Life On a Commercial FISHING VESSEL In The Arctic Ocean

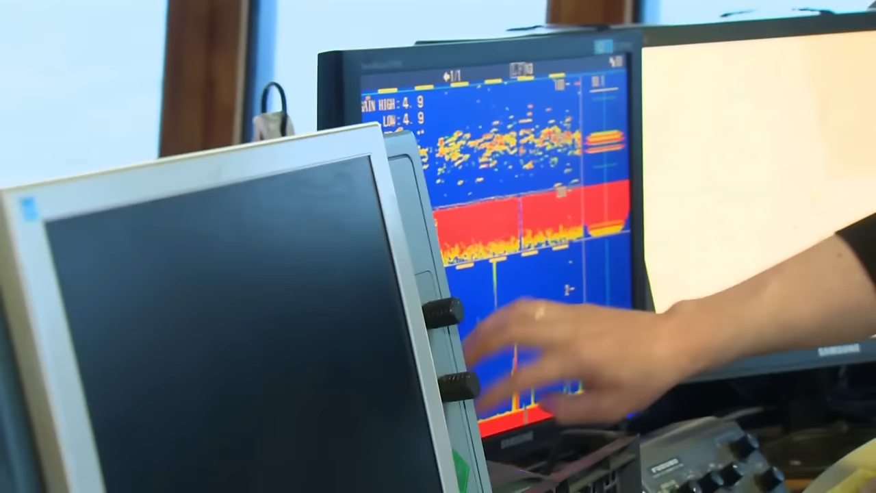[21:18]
It shows in red, really like clouds.
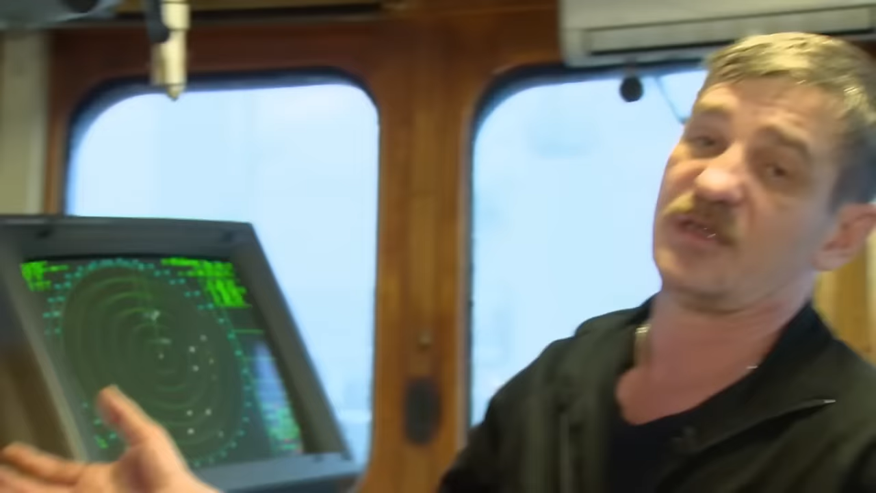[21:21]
So the readings help you to determine whether it's cod or haddock. Intensive red on the screen represents dense schools of fish, but when the sonar stays silent, the last resort is intuition.